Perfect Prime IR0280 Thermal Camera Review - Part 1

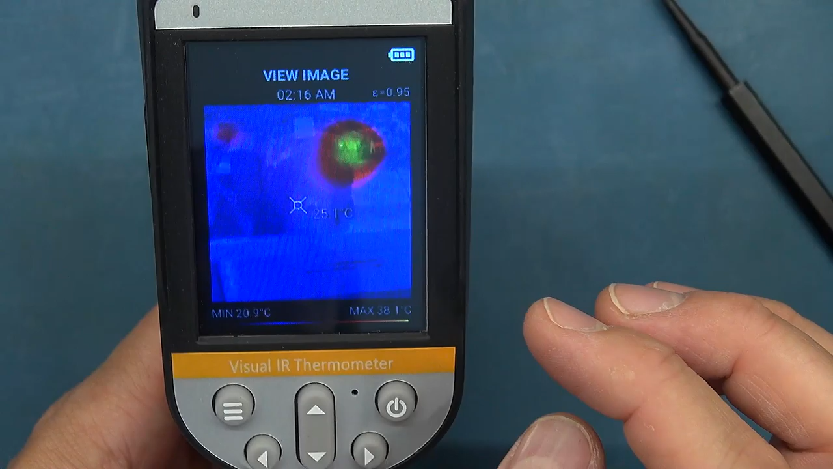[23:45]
On screen: max 38.1°C, min 20.9°C
And I would say some of them do far worse than this.
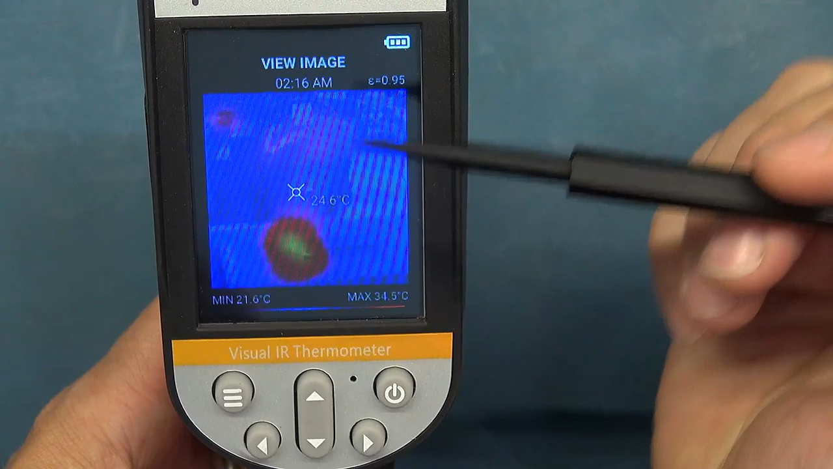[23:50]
On screen: spot 24.6°C
You can actually see, because you've got the blend of the visual and the kind of infrared thermal image,
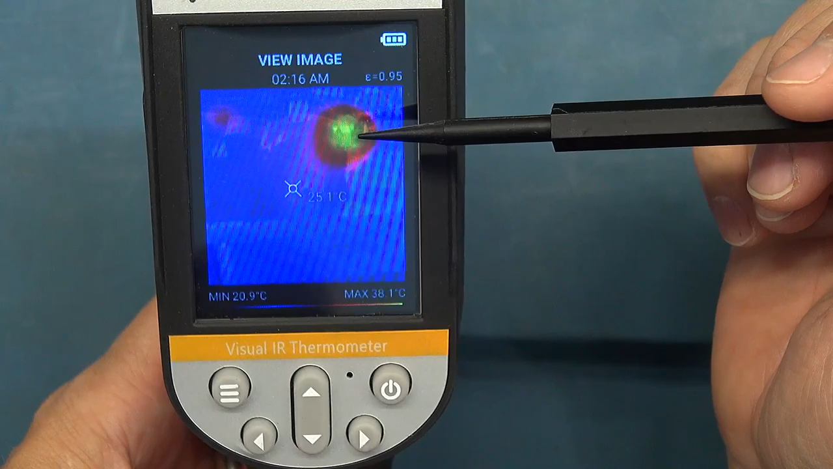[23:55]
On screen: max 38.1°C, min 20.9°C
even though it's low resolution, having that blended image gives you an idea of what's going on and makes it really useful, in my opinion.
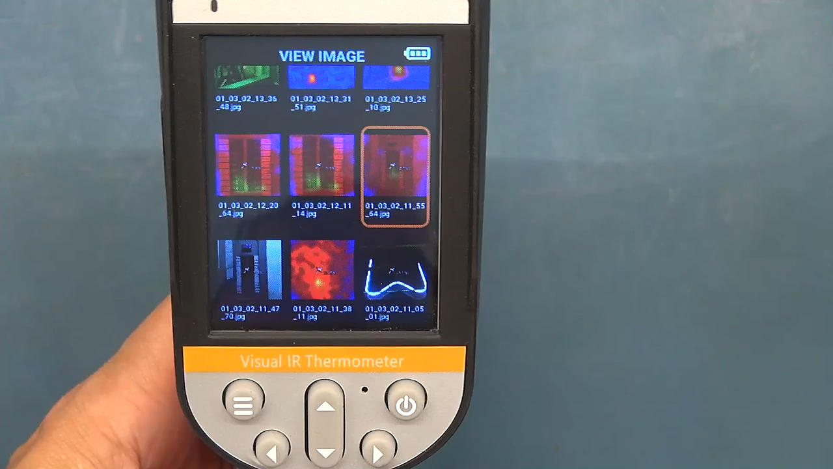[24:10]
Now, so this is one I wanted to show you where it can be really useful.
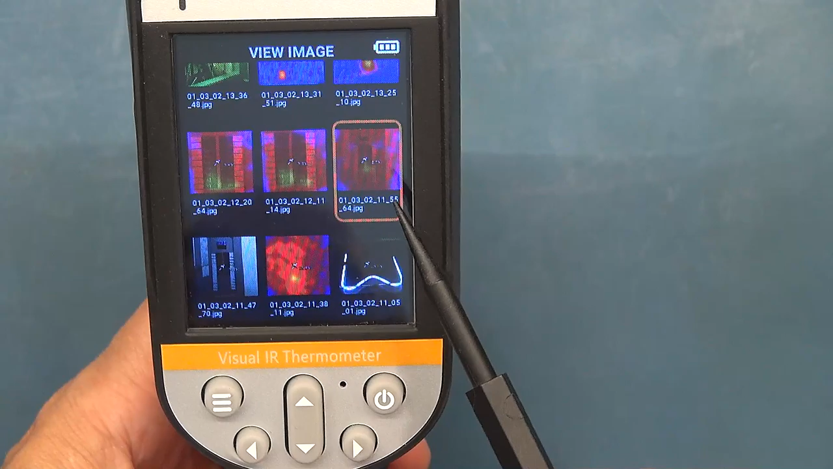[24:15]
I put this held in front of my DB board or my breaker box.
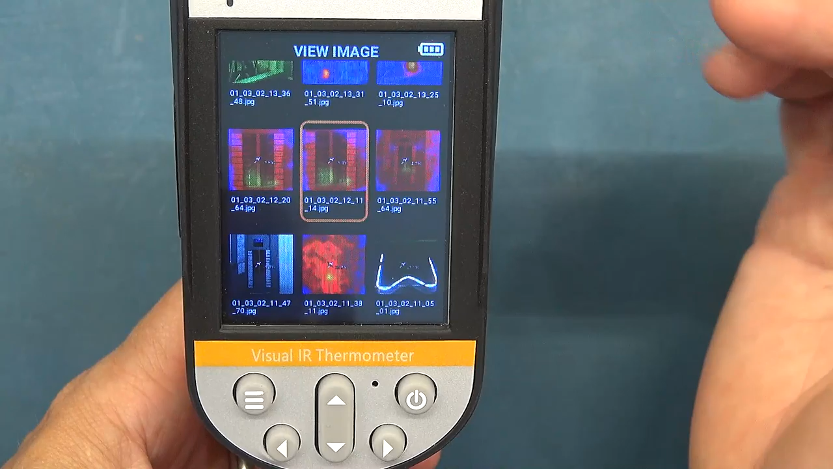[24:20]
You could mount this on a tripod because let's say you've got an issue with one of your breakers overheating at some point in time during the day. Let's say you don't know what time during the day, you want to see what time that happens and get a trigger and record it.
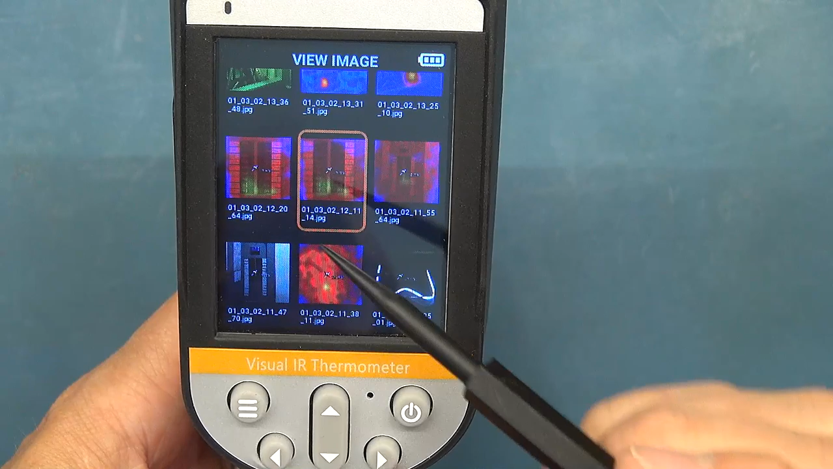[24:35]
But you may not know exactly where to point your target.
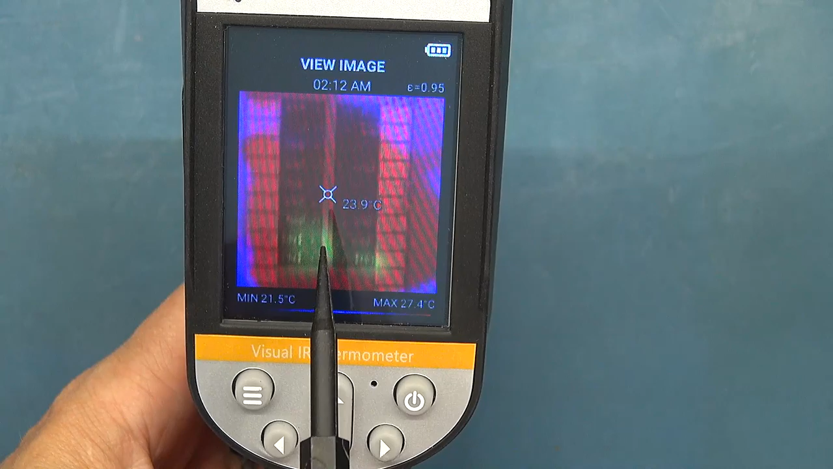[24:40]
On screen: spot 23.9°C, max 27.4°C, min 21.5°C
So in this case, I have just, let's say, pointed the target in the middle of the picture.
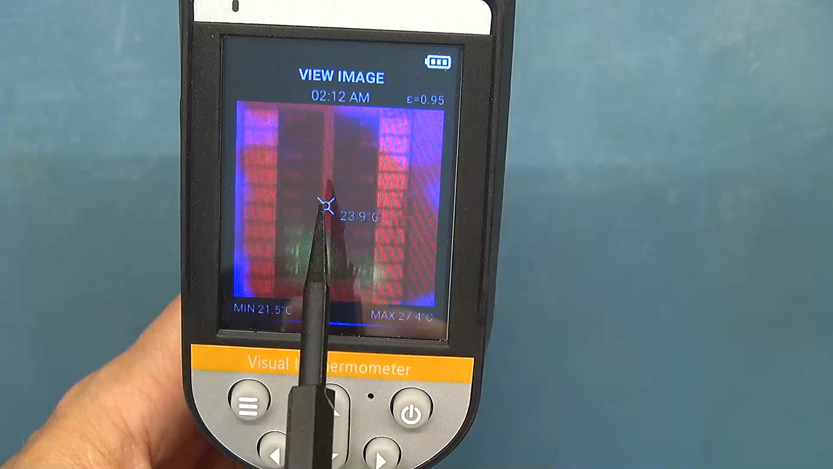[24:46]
On screen: spot 23.9°C
Just about all of the low end cameras at this price point will just give you an image and just the temperature at the target.
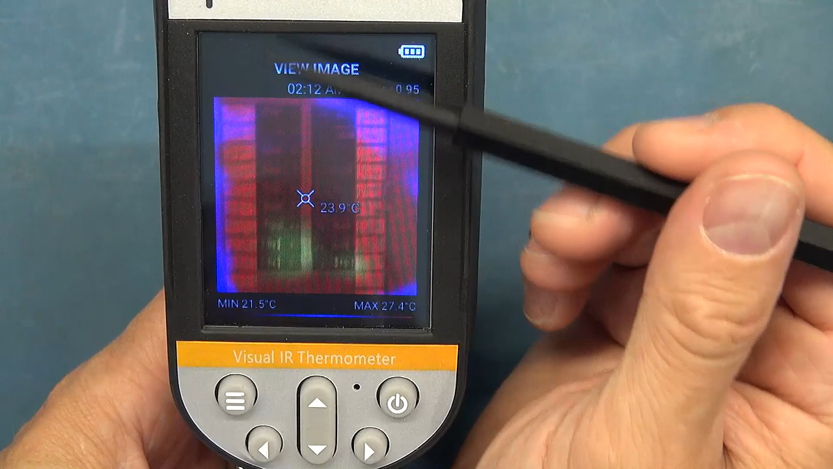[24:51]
On screen: spot 23.9°C, max 27.4°C, min 21.5°C
But this has radiometric data. So I can now move a target around.
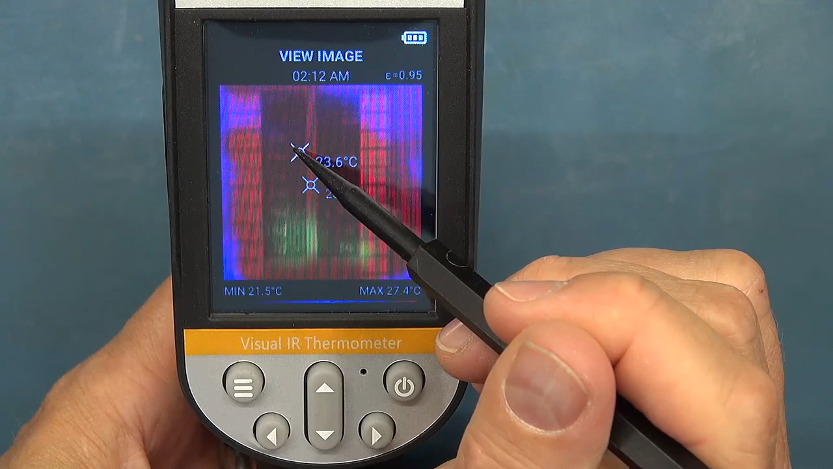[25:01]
On screen: max 27.4°C, min 21.5°C
And as you can see, it is telling me the temperature of the rest of the image, wherever I take that target. So you can see, as I take it down here, the palette is showing us that it's a bit warmer.
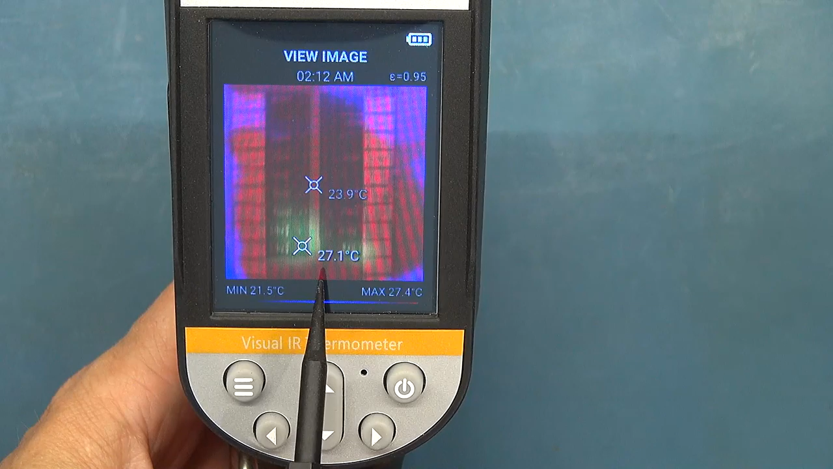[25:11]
On screen: max 27.4°C, min 21.5°C
And we can see it's 27 point whatever degrees. But this is such a powerful feature to have at this price point.